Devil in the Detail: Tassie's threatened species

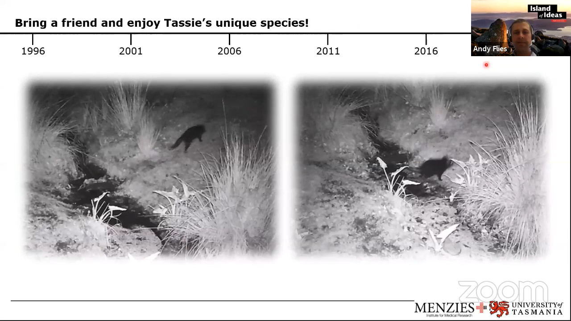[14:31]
So there's actually Tasmanian devils coming through Lena Valley. So if you're driving through Lena Valley or other parts of Tasmania at night, go slow. You don't want to run over one of these. There's other wonderful species out there too.
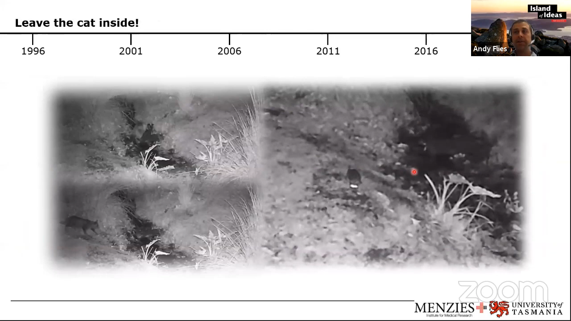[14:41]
So we caught this Australian water rat on video too. It's a really neat species, but what we catch mostly on video are cats. And these cats could be killing the water rat babies, they could go after young devils, and a lot of other birds and precious Tasmanian species.